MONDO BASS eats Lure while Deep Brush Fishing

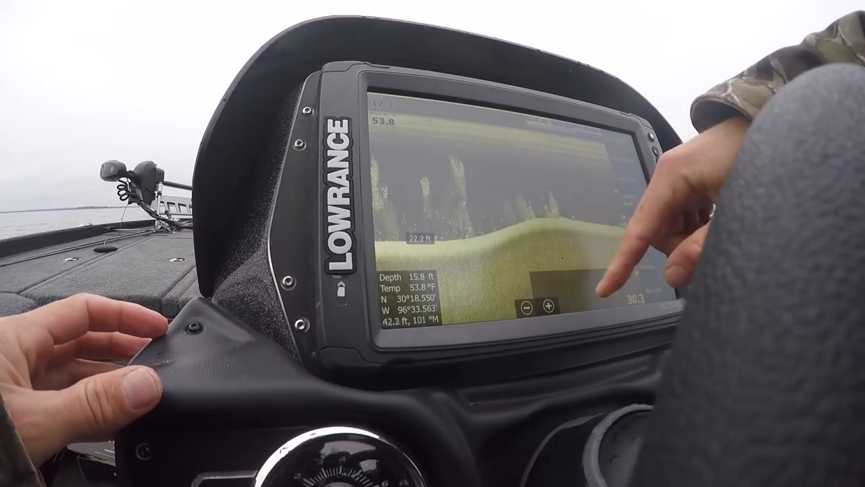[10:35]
On screen: water 53.8°F
i'm still trying to get used to that really just to be honest with you guys that looks like
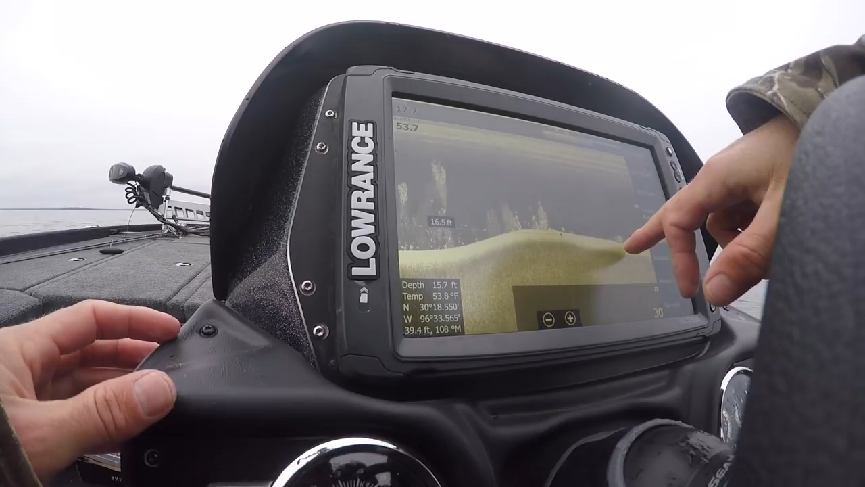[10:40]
On screen: depth 15.7 ft, water 53.8°F
fish there's bait in it um looks like there's two fish right there
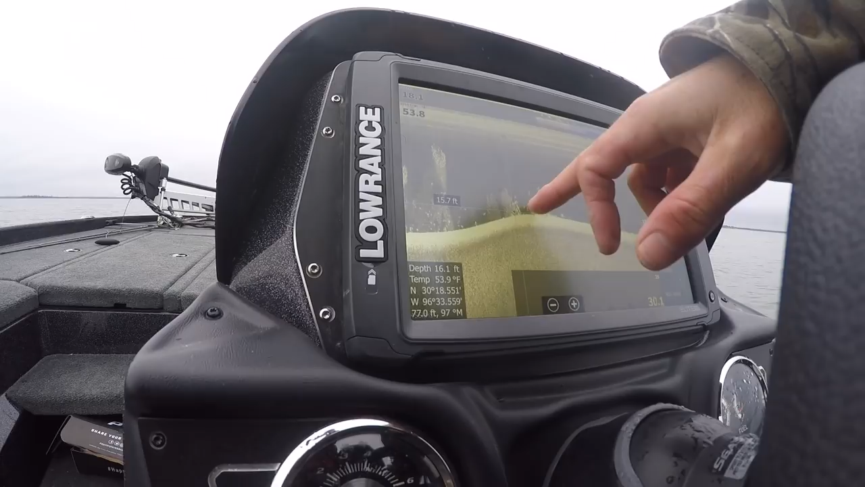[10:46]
On screen: depth 16.1 ft, water 53.9°F
zoom in on that situation and uh yeah there's some blobs
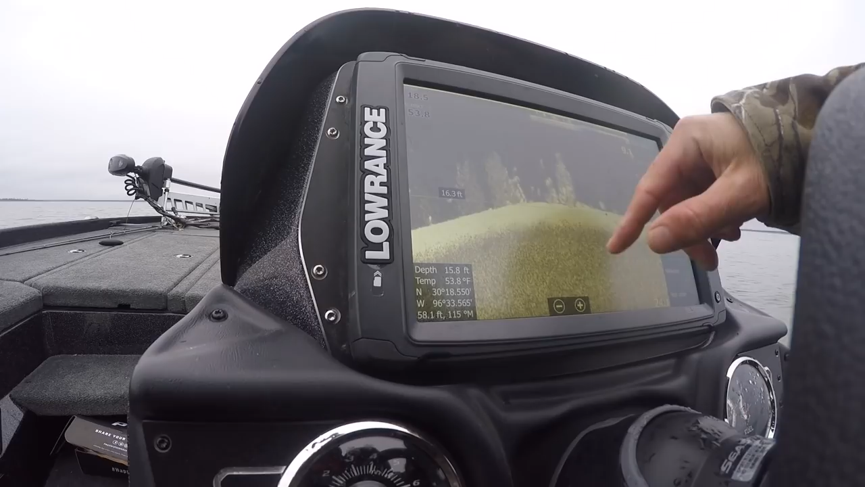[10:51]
On screen: depth 15.8 ft, water 53.8°F
on there should be something down there i got a fish but he's in the first pile when